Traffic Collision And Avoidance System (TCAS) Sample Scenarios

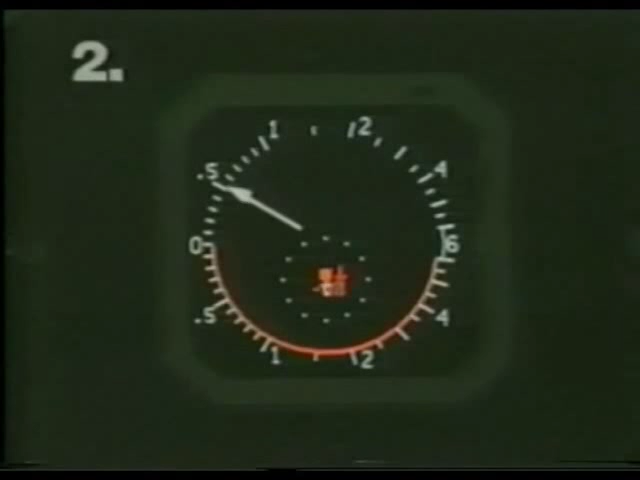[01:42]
Monitor vertical speed Monitor vertical speed Clear of conflict
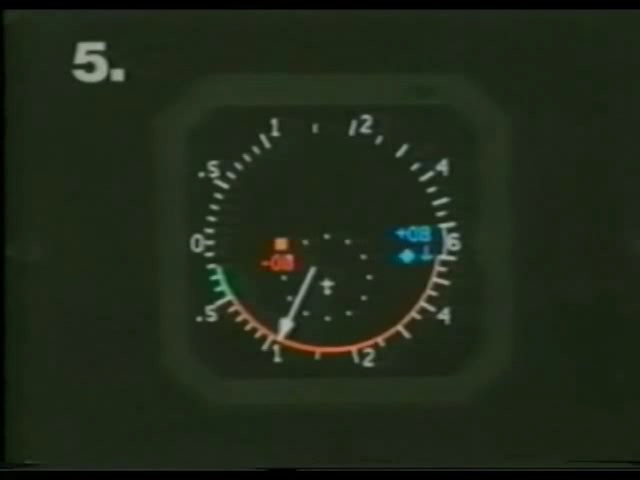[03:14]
Monitor vertical speed Monitor vertical speed
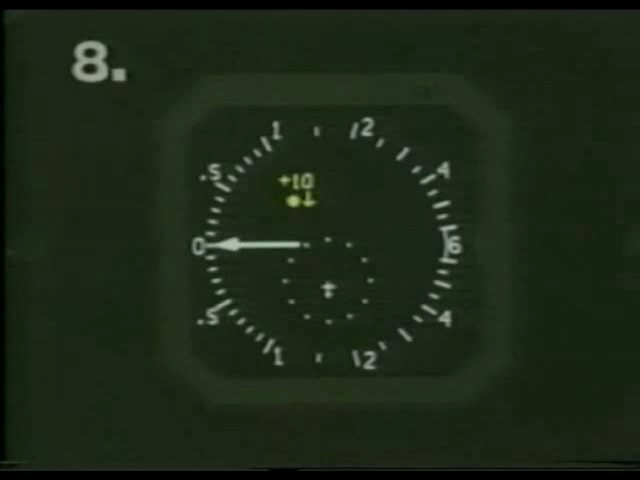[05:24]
Climb, crossing, climb Climb, crossing, climb
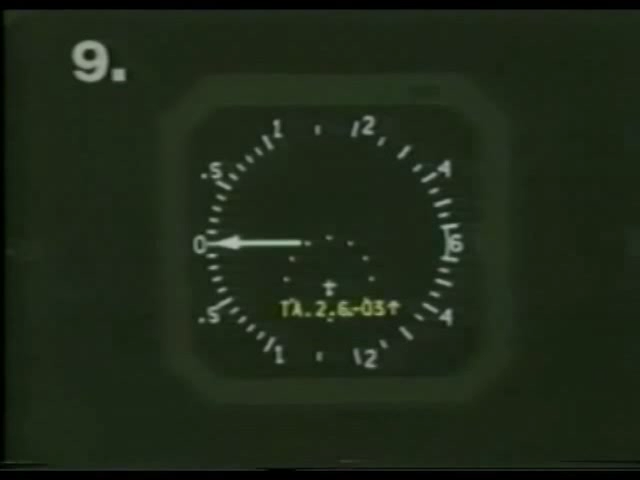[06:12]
Descend, crossing, descend Descend, crossing, descend Descend
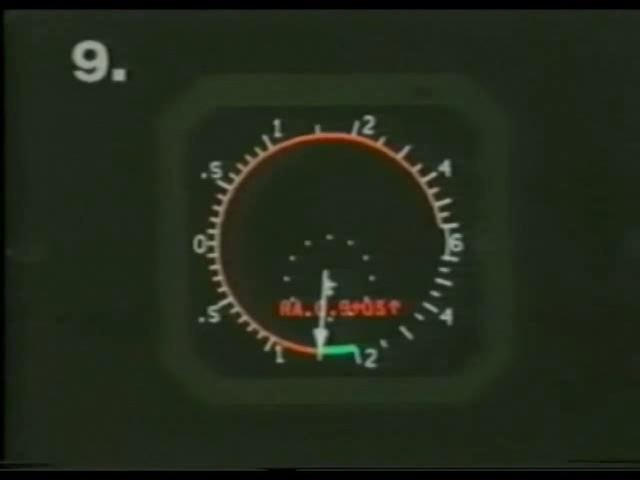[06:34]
Monitor vertical speed Monitor vertical speed